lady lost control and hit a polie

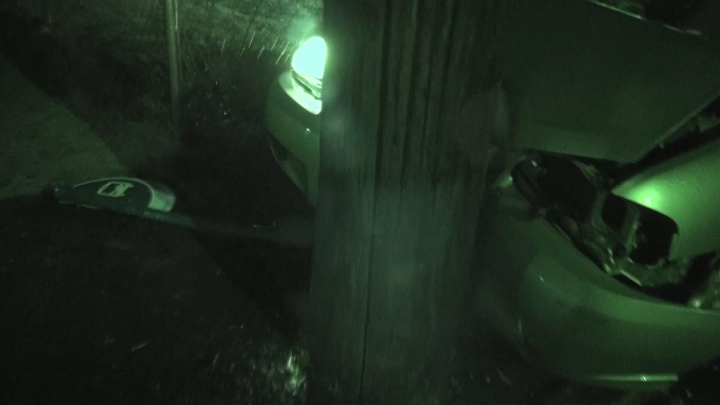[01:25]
Looks like it was slowed down with the TriMet sign.